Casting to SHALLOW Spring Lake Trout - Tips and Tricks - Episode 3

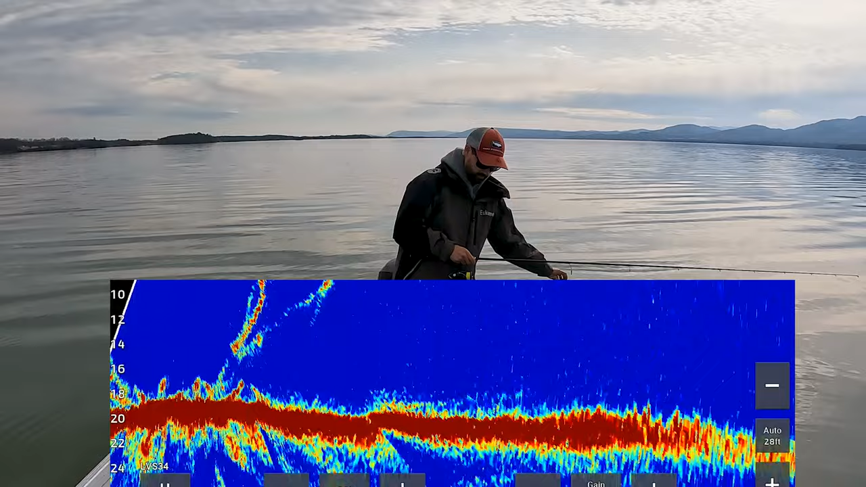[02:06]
And now that head unit is pretty expensive and the reason I'm using that is so I can record this and make it a nice pretty image for you folks. Otherwise it gets a pretty weird looking if I'm filming the screen with the GoPro. I also have a trolling motor on the front that I'm using to push myself around the edge of this hump.
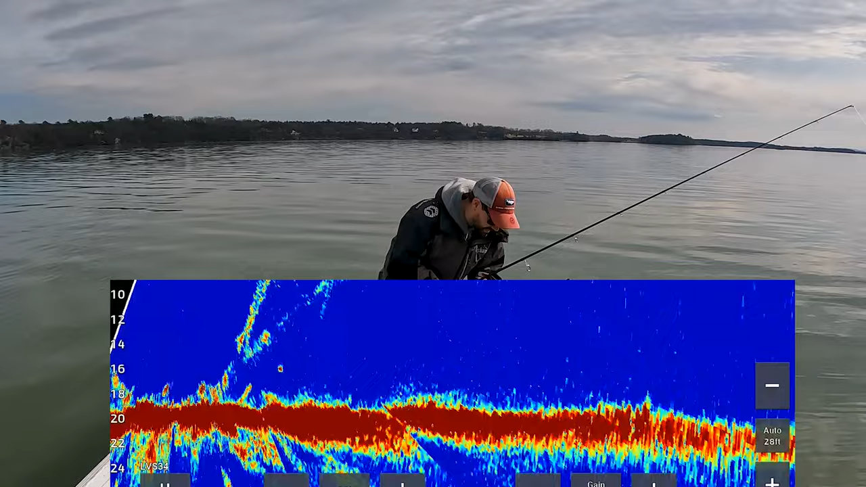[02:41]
I have my gain turned up quite a bit just because I want to see everything that I'm looking at today. So there's a lake trout. There's a couple lake trout right there at a 90 feet. Oh there's a couple right there too. And they've been kind of glued to bottom today. So I'll show you the technique that I'm doing to get them to cooperate. And they haven't all cooperated today.
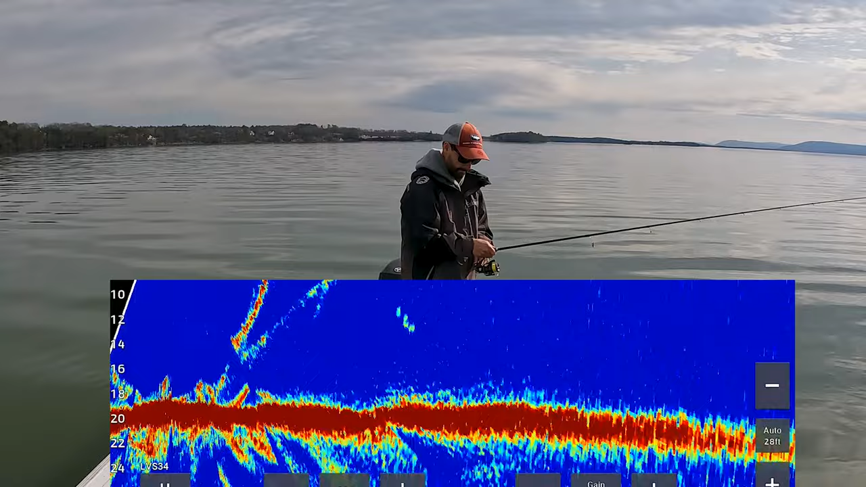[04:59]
And I want to keep snap twitching it. Like that. Oh he wanted it but not the last moment there. Oh he's chasing it right to bottom.
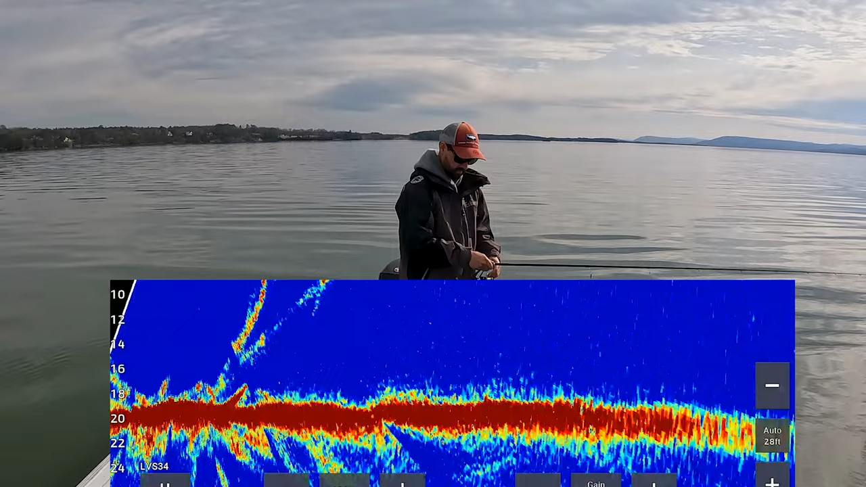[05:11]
In this particular lake they don't like to eat it off bottom. I don't really know why. Especially swim baits.
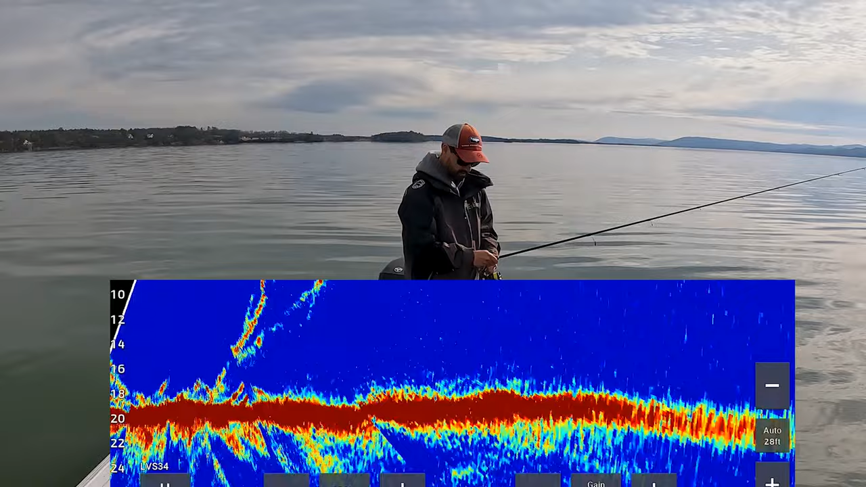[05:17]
Other lakes like Winnipesaukee and stuff like that they'll chase it right to bottom and and whale it. I feel like that's one right there at 60.
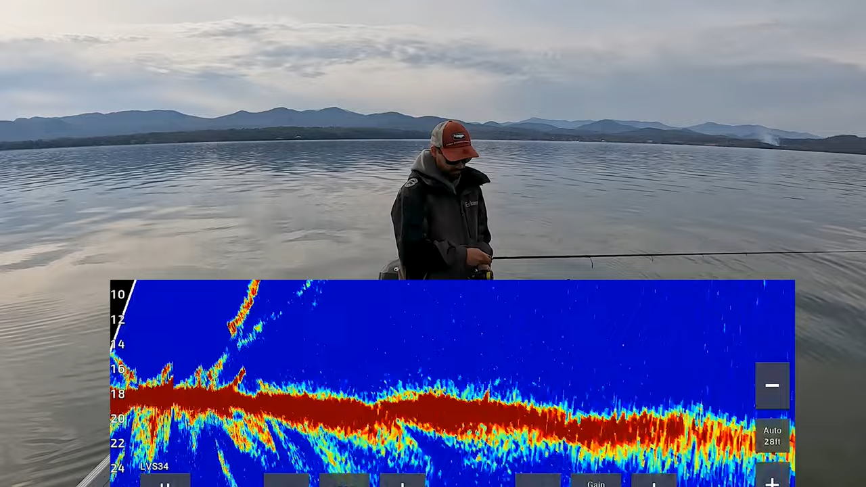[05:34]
Now if you're casting from shore I would just take a Castmaster three-eighths three-quarter of an ounce something like that and bomb that out there.
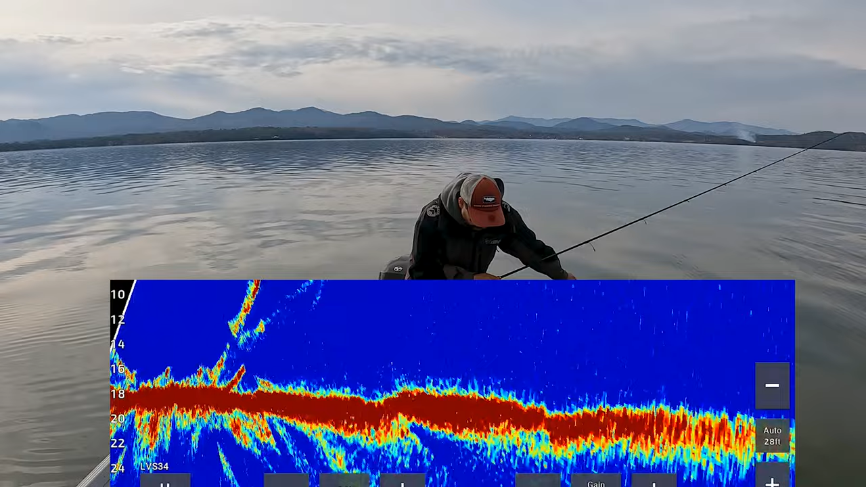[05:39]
If you know it's kind of like a sandy bottom let it hit bottom and just keep it right off bottom and rip it back. And do some weird moves with it. Do some twitches and stuff like that. Don't just stream it back because I've seen a lot of lake trout where they'll ignore something that's not acting erratic for the hundreds of lake trout that I've caught. Most of them have been on like I'm doing something silly with the bait or I'm twitching it. There's two 60 feet in front of me. And I want to cast right kind of on top of their heads actually.
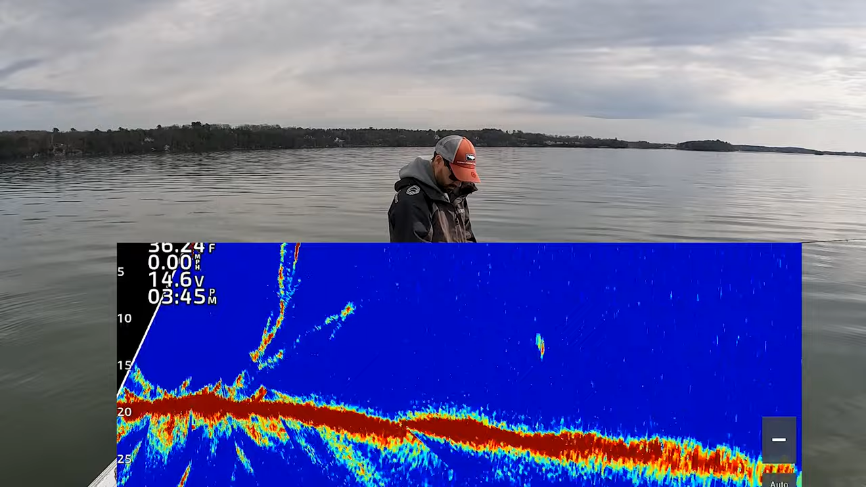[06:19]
On screen: speed 0.00 mph
Come on. There we go. That's your classic chase right there.
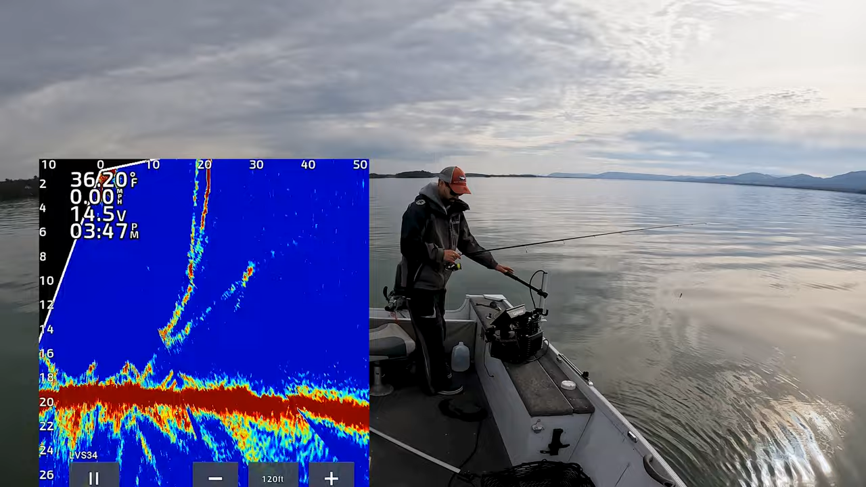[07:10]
60 feet. There's going to be one right below me too. And so if you were doing this blind without without live scope same thing. Cast it out there. Let it hit bottom. Oh that was sweet. Just caught another one.
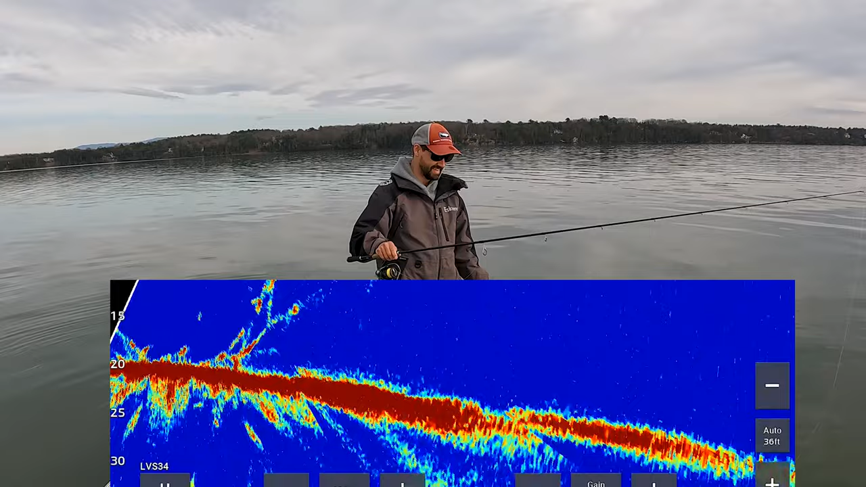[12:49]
Yep. Oh, I dropped him again. Talking to you guys. Rarely do they hit it again, except for that instance right there where he slurped it off bottom and I didn't, I didn't feel it until I started reeling up and it was too late to set the hook.
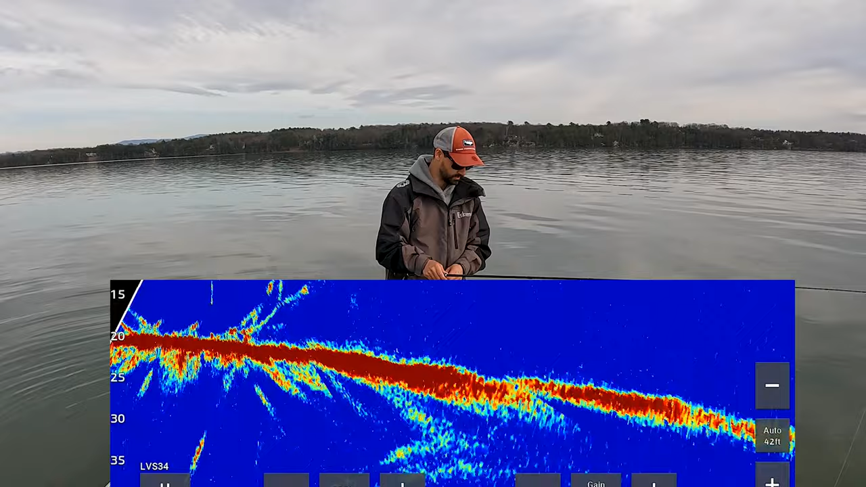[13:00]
My bait's kind of destroyed, but if you feel like you're getting short striked, cut off like a half inch or so.